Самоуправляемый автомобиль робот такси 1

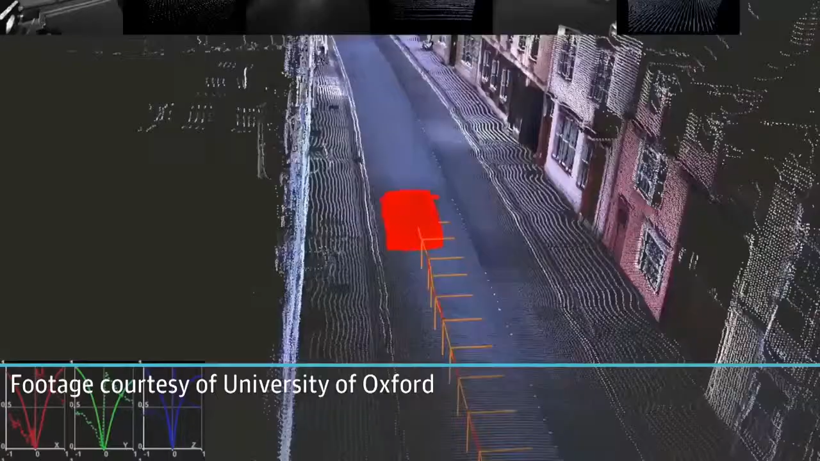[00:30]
It's equipped with 21 different sensors to allow it to build a three-dimensional picture of the topology of Milton Keynes.